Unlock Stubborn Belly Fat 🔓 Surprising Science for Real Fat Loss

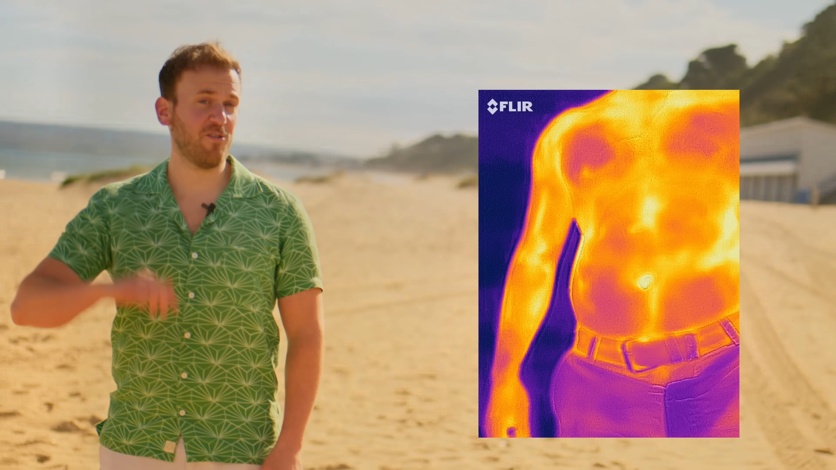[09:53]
As you can see, it's cold.
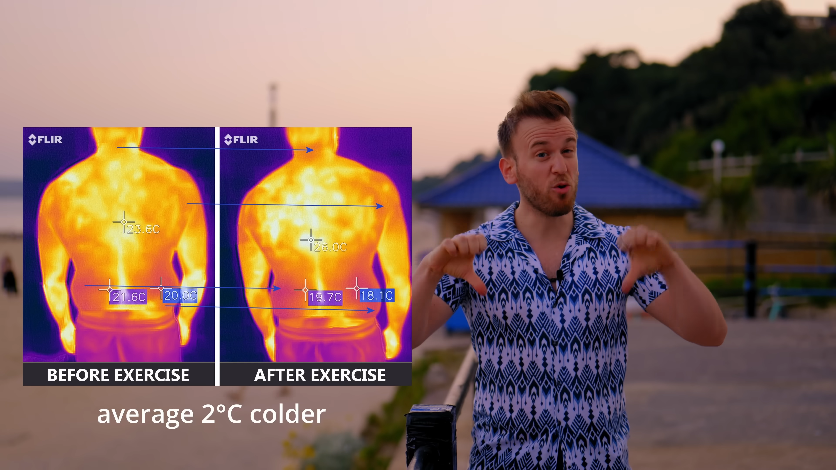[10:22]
But when you had poor blood circulation, it will now be even worse.